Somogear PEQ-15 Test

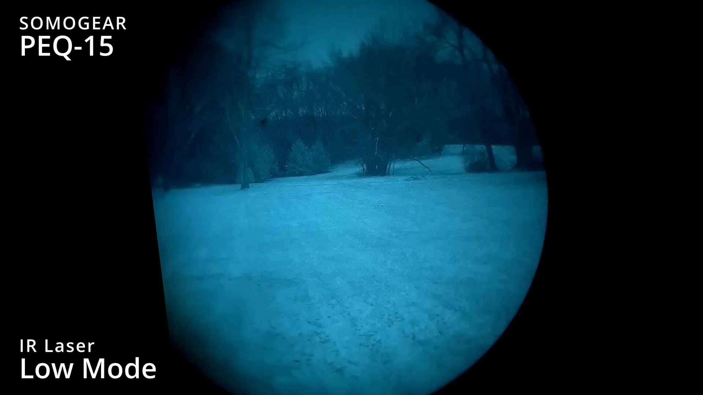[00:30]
Now, we're going to swap it over to dual low mode.
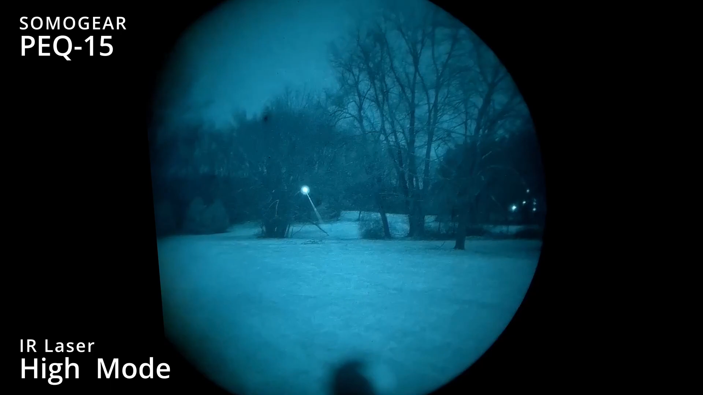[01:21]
All right, this is the aiming laser high. And now we're going to put on illuminator high mode.
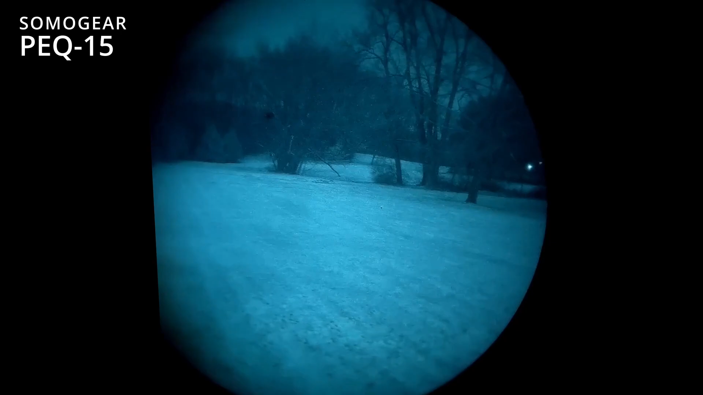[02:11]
All right, just to kind of show you the EOTech reticle under night vision. No illumination, anything like that. Now, when I got the Sumo Gear PEC-15, I zeroed it back at this distance right here. I just co-aligned the center of the EOTech reticle with the Sumo Gear infrared laser.
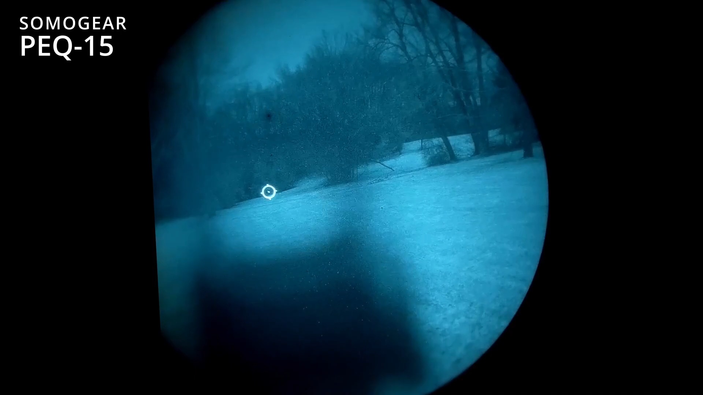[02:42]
And you can kind of see there, it's got a little bit of a shift after doing some firing. It's a little bit high and left.
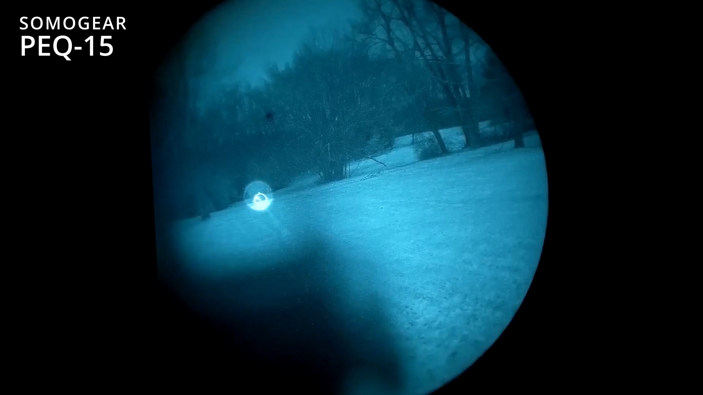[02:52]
We're going to actually try to do this adjustment. It's kind of difficult doing this, but get the one set in.
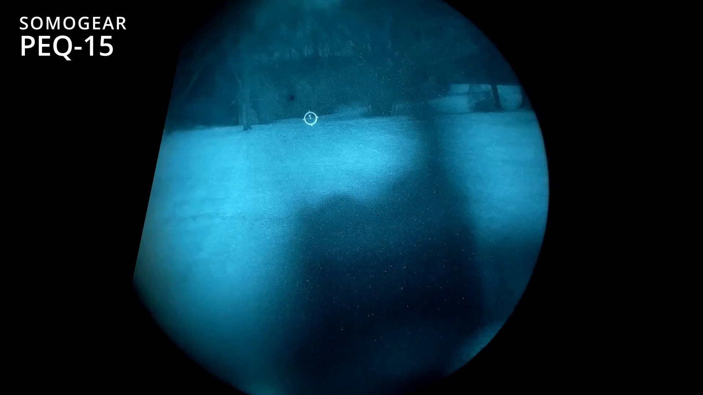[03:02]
You can see now we're back in alignment horizontally, and then we'll swap to the vertical and get that done.